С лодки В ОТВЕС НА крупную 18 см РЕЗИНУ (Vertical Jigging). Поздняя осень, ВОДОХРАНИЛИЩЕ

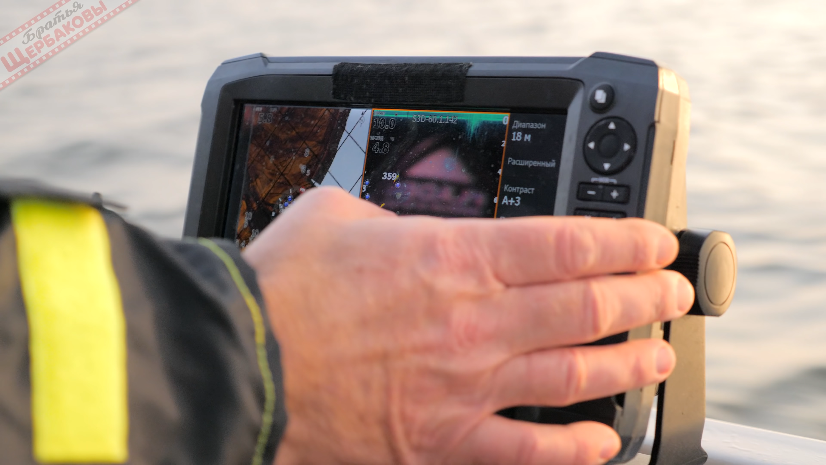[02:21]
буду двигаться на моторе и внимательно смотреть в эхолот. При этом я собираюсь активно использовать и сайдскан, и вертикальное сканирование.
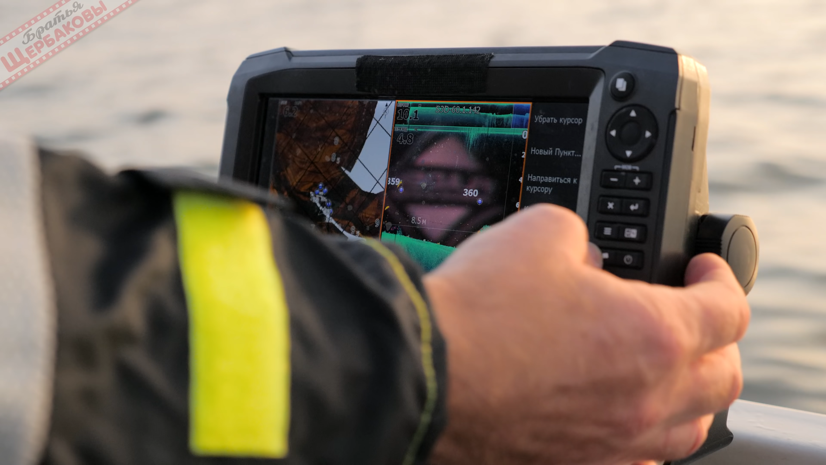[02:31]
Даунскан хорош тем, что с достаточно высокой долей вероятности можно определить размер рыб и даже их вид.
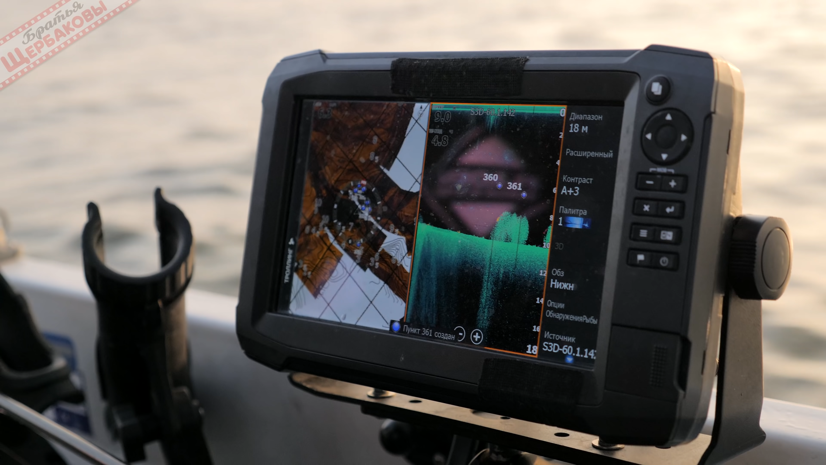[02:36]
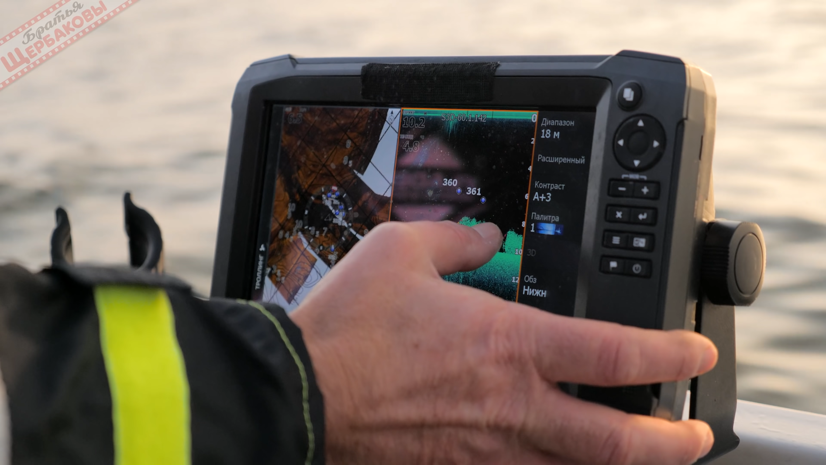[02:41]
Уже первый проход по заранее намеченному маршруту показал, что стайная рыба сконцентрировалась у самого дна на глубине не меньше, чем 8 метров.
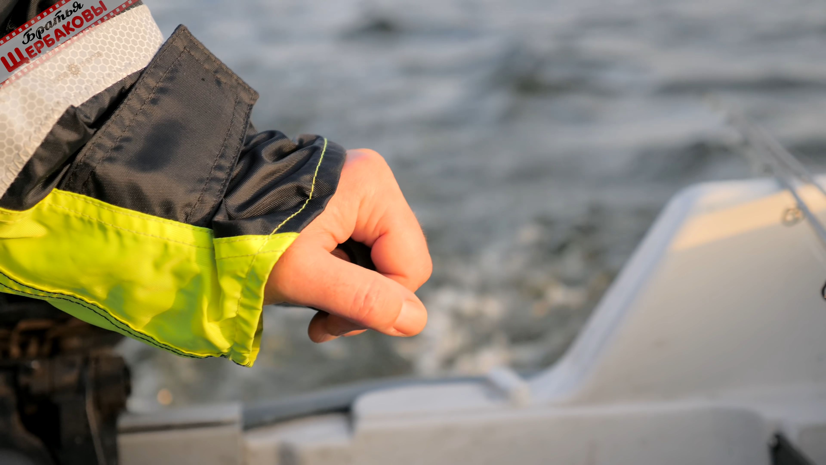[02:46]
Скорее всего, холодная вода на меньших глубинах загнала рыб в район русла, где сейчас тепло и при этом достаточное количество кислорода.
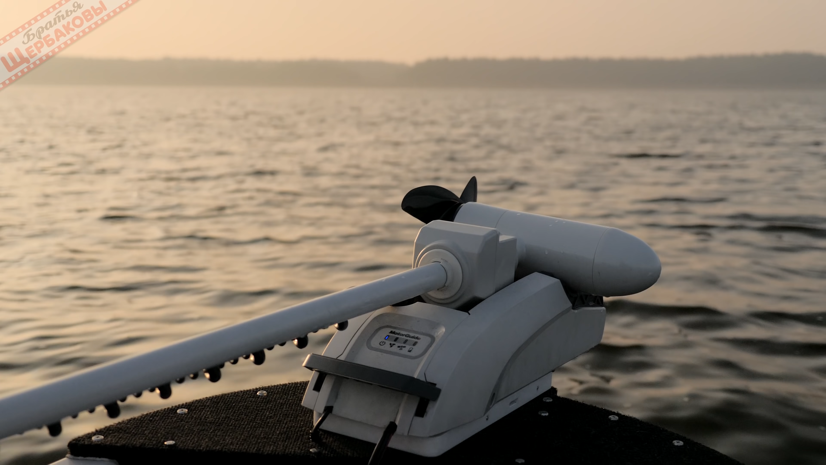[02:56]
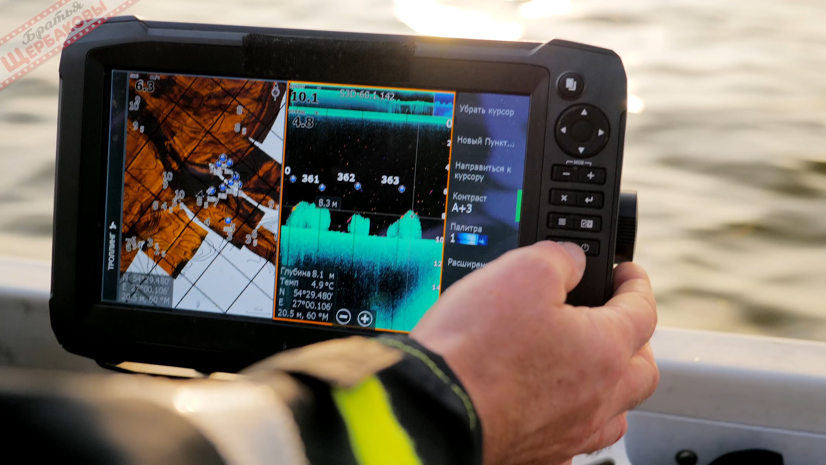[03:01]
Для ускорения процесса я двигаюсь именно на бензомоторе.
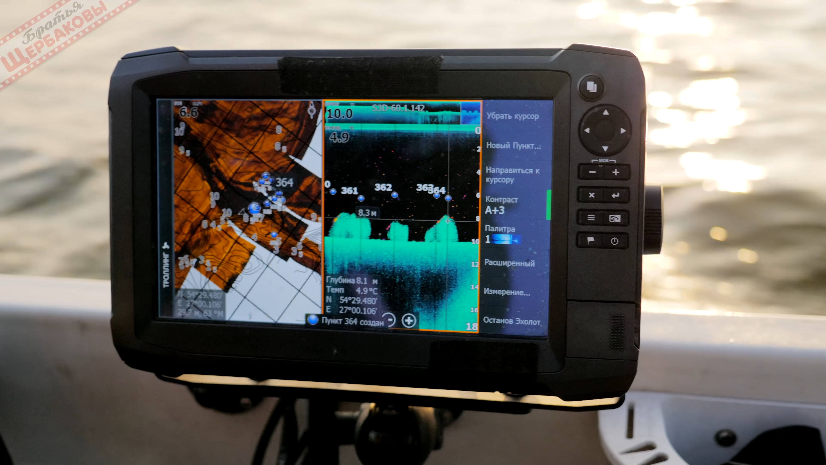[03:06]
On screen: depth 8.1 m, water 4.9°C
Стайная рыба на большой глубине, и я рассчитываю, что шум мотора ее не испугает.
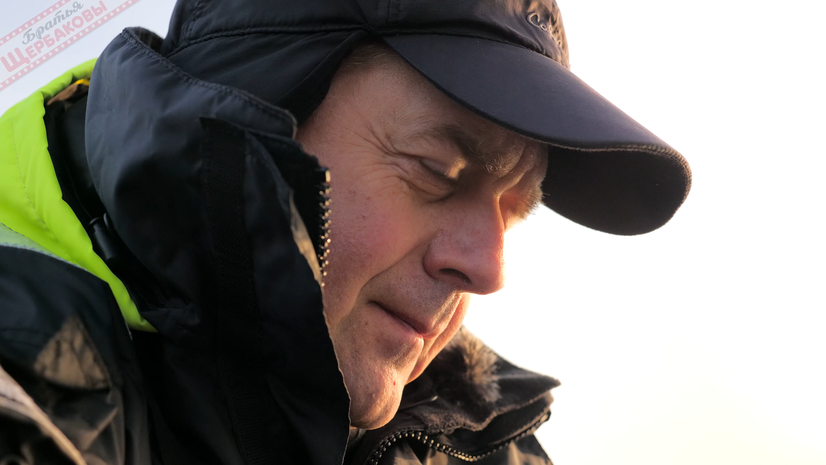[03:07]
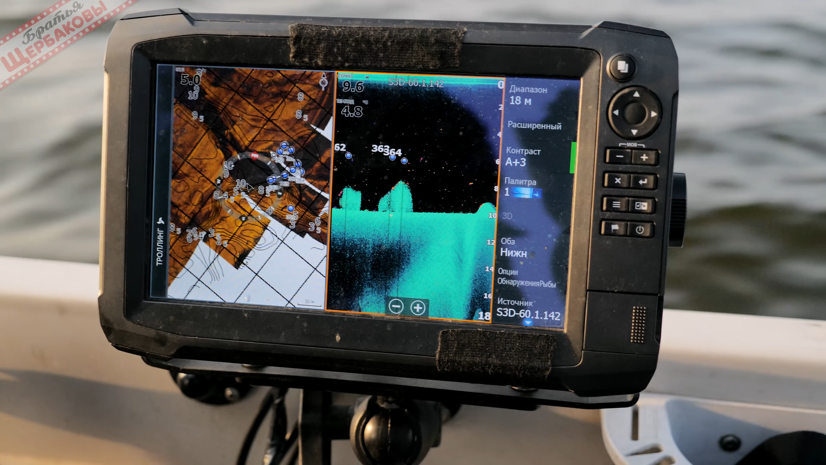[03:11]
В данный момент кажется, что я теряю драгоценное время ловли. Осенний день короткий, и вроде бы нет смысла тратить его на перемещение с эхолотом.
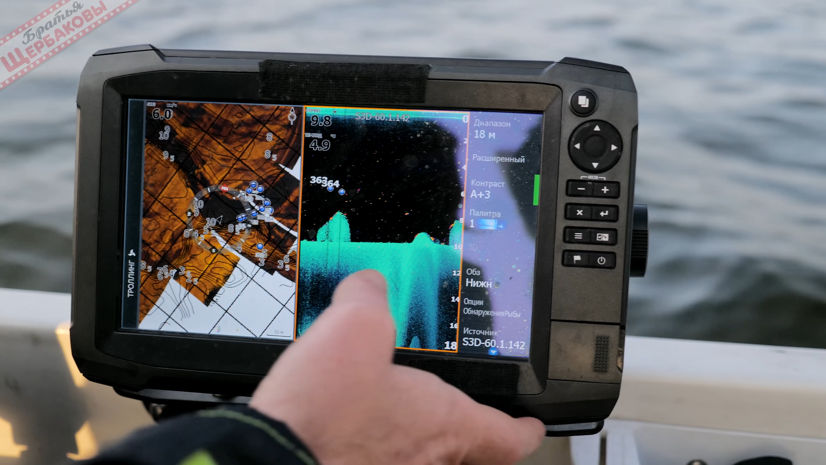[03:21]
Однако на самом деле в холодной воде рыба сконцентрирована в стае,
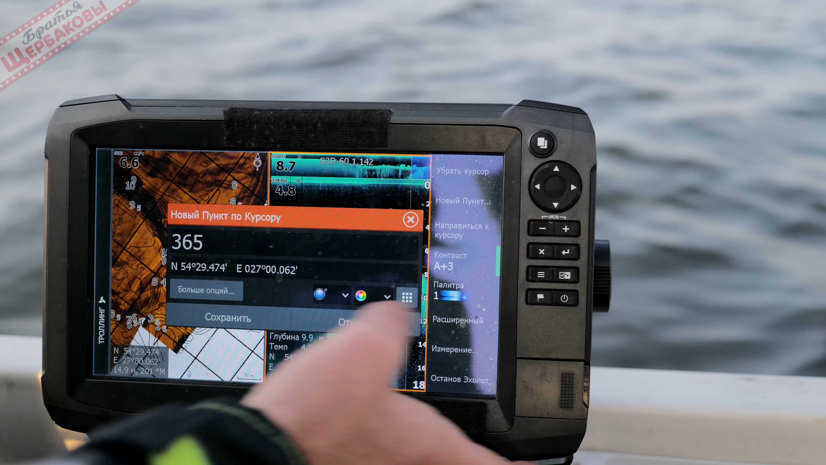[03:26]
и если эти стаи не найдены, то будешь просто терять время на облавливание всевозможного интересного рельефа, но без рыбы.
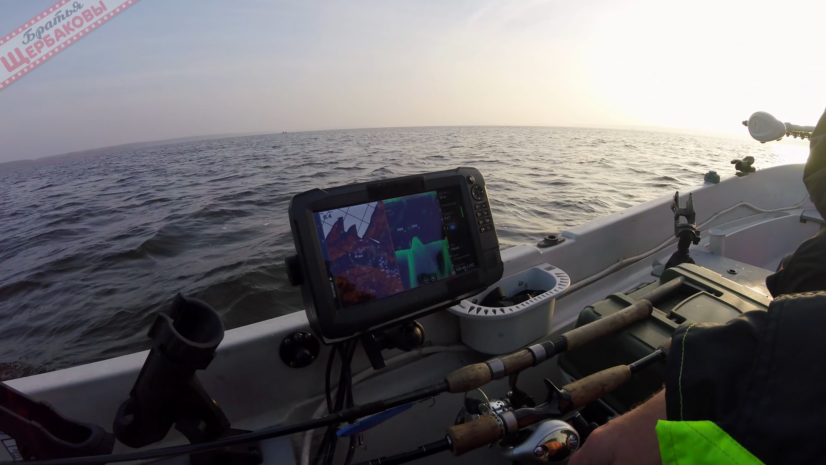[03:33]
Потратив на поиск стайной рыбы минут 20, можно потом все остальное время использовать на постепенную проверку всех заранее найденных районов скоплений стайной рыбы.